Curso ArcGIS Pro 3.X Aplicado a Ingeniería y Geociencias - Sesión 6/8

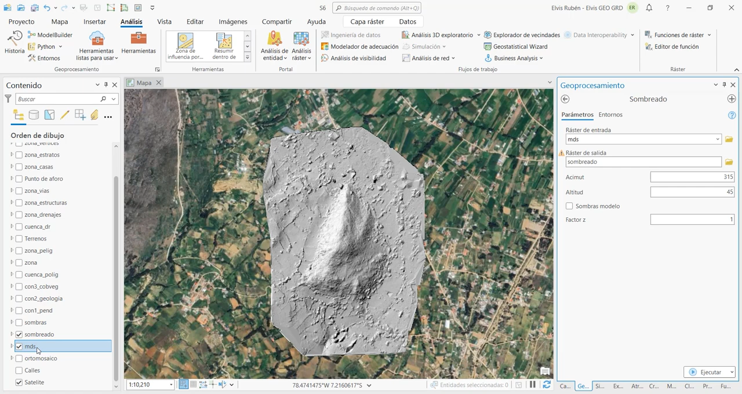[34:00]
Ahora vamos a crear unos pendientes. Pero primero vamos a exportarlo. Porque como está muy fino. Van a salir pendientes en los árboles. Pendientes en la casa. Eso no quiero. Es un modelo digital de superficie. No es de terreno. Clic derecho. Datos. Exportar raster. En sesión 6 voy a guardarlo como MD. A unos 7 metros. Acá lo voy a escribir. Tamaño de celda de 7 por 7.